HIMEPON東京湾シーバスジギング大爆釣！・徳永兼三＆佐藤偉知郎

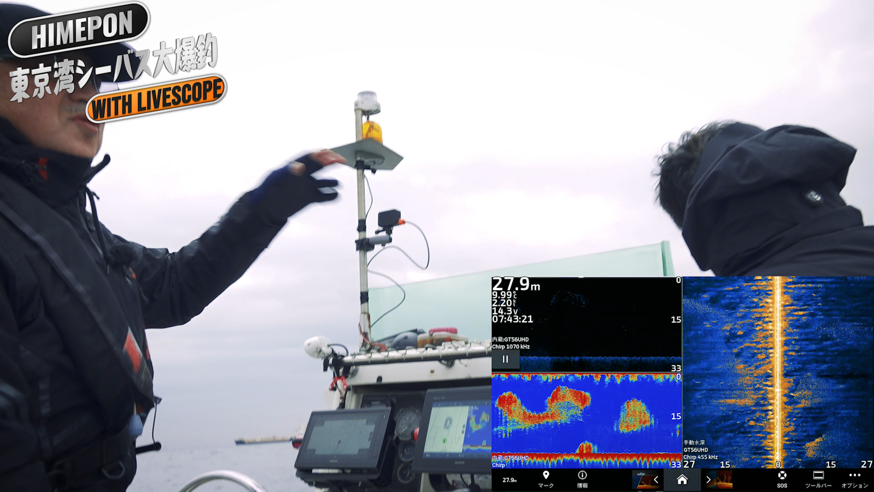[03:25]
On screen: depth 27.9 m
をまず攻めようかと思うんですねその手前でもこんだけベートが来ていますからかな
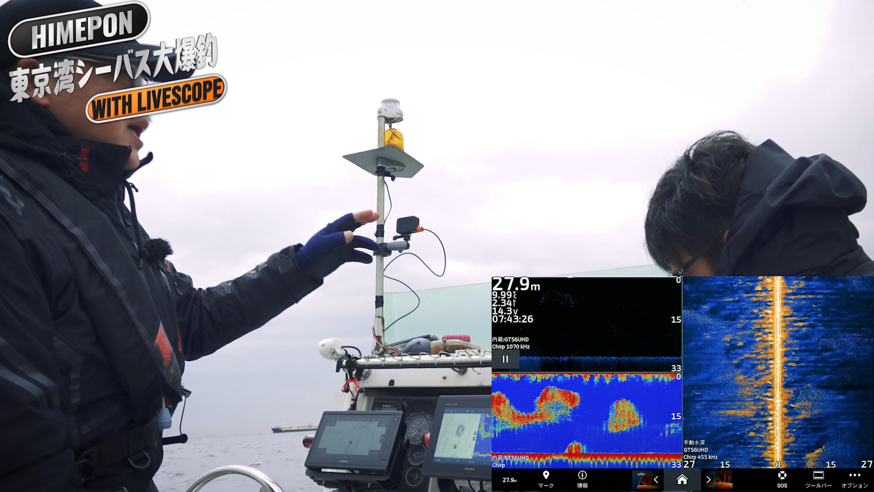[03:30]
On screen: depth 27.9 m
り期待値大ですねあっちのポイントについたら今度ライブスコ
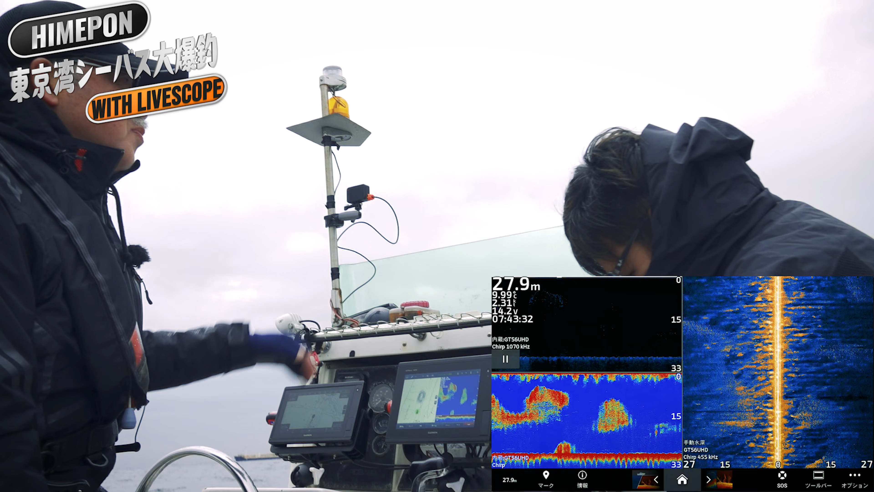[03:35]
On screen: depth 27.9 m
ープを入れてみてその中の様子をまた見てみたいと思いますので
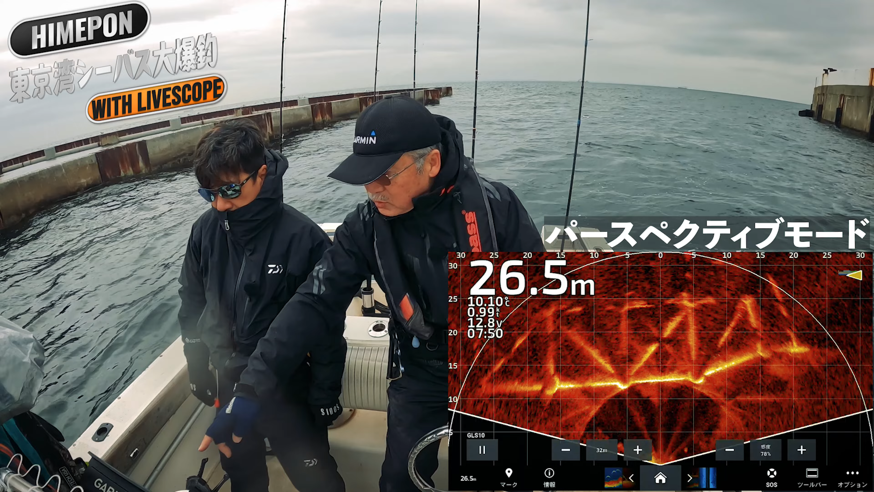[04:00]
On screen: depth 26.5 m
そこをフォンクリになってるんですけどこの内側が映っちゃったんですよコンクリの内側がないで下が袴になってるんでこれ見ていただくと左側
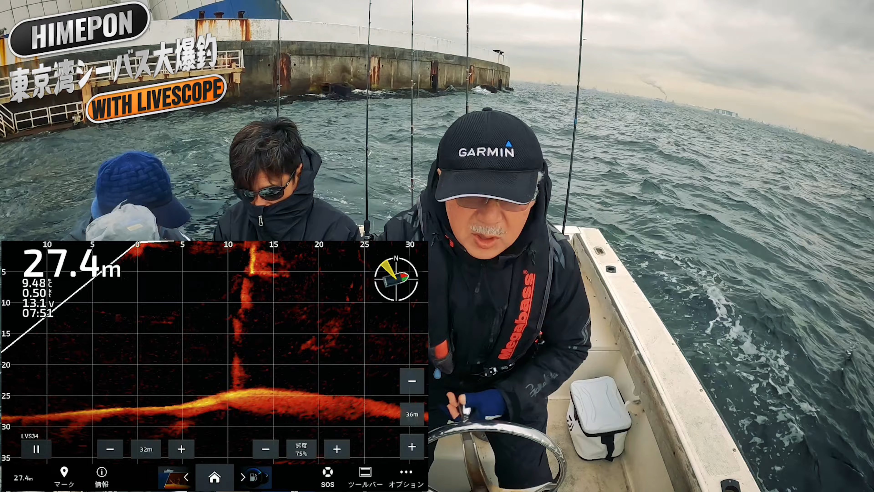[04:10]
On screen: depth 27.4 m
これあの空中から上で水面に出てるとこ見るとただのコンクリの壁なんですけどもやっぱり下が構造物が映っててこの内側はこうアングルがすごい入ってるんですよその中に両方にですね穴が開いててこのプールつながってるんですよね魚入るんです
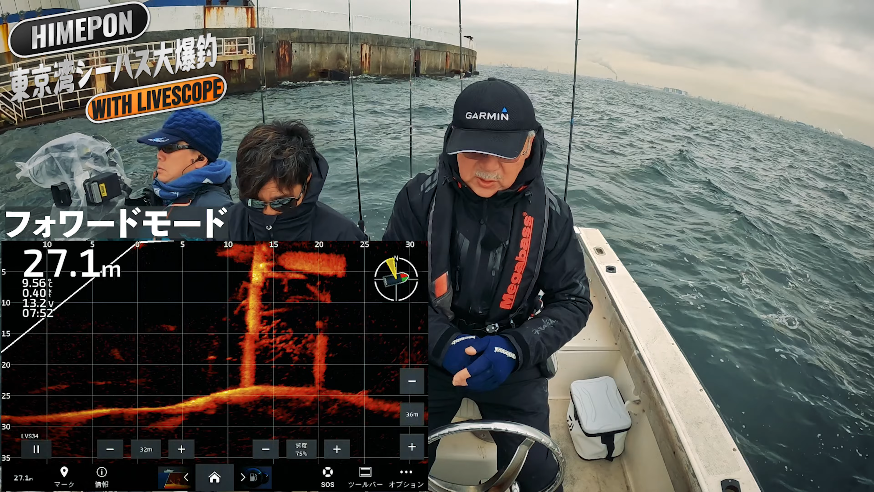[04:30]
On screen: depth 27.1 m
よこの細かいやつこれメバルなんかだと思うんですよねうんでもっとこの辺ちょっと大きめになるとポチッと映るじゃないですかはいはいこれシーバスですねはい
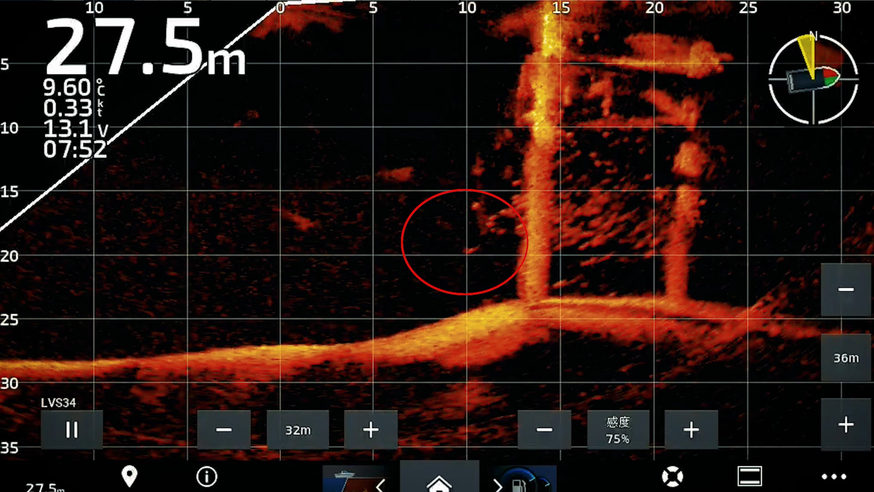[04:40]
On screen: depth 27.5 m, water 9.60°C
そうなんですよだからこの今まで見えな
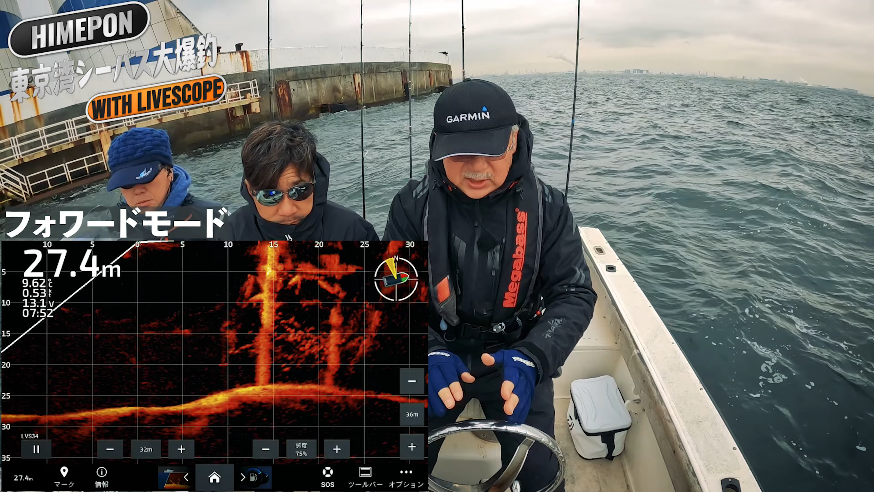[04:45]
On screen: depth 27.4 m
かったイメージで映ってたのが実はこう全部絵で見えちゃうという
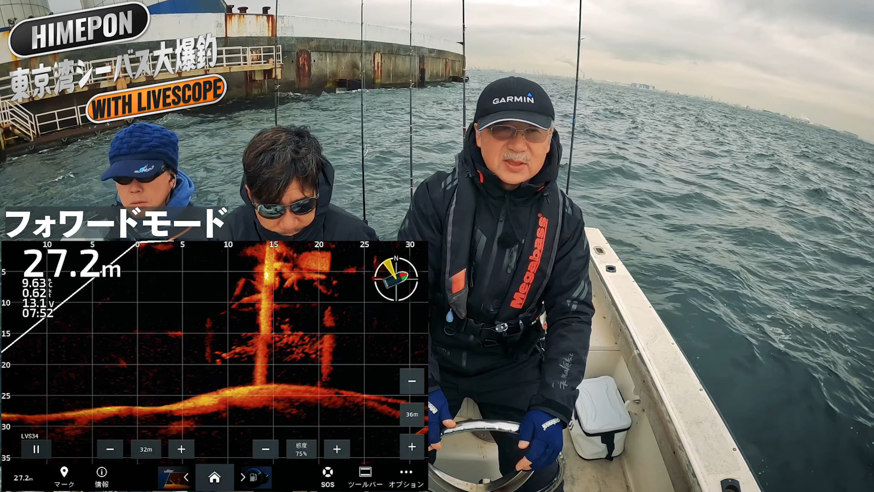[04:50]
On screen: depth 27.2 m
アングルの間にいるメバルなんかあとカサゴなんかも映るんですけども
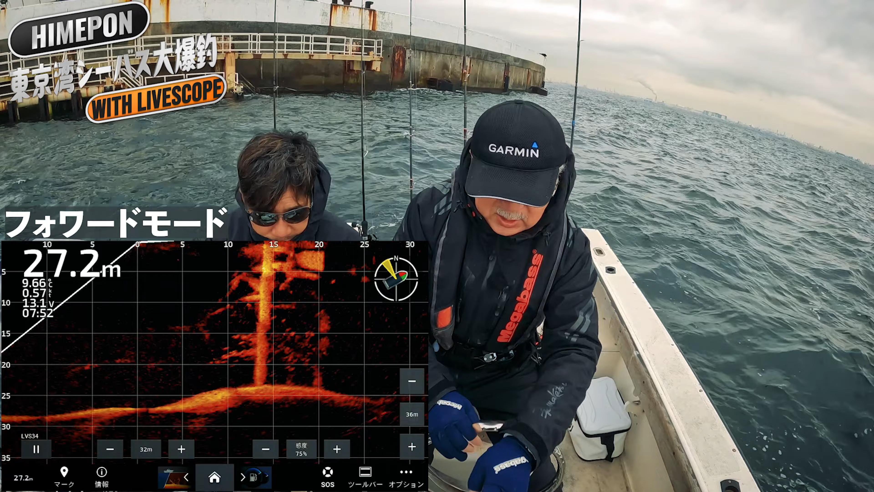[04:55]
On screen: depth 27.2 m
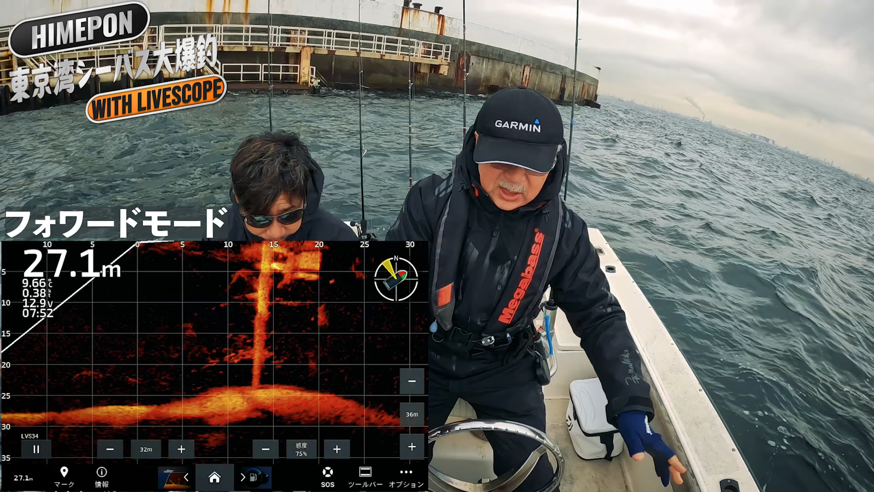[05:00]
On screen: depth 27.1 m
さっき沖で見てたイワシは通常魚端でいると今映ってないんですよただもうそれが
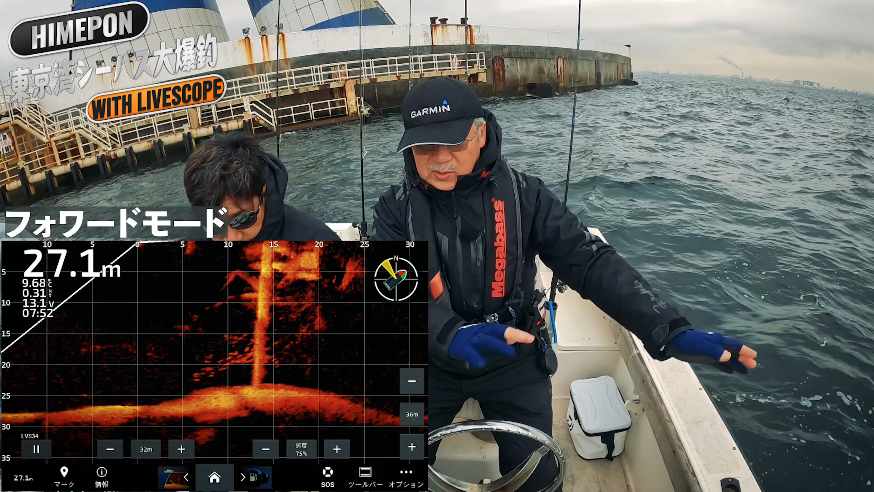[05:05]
On screen: depth 27.1 m
群れでくるんでそのキワイを落とすのが降ってきてくれるなるほど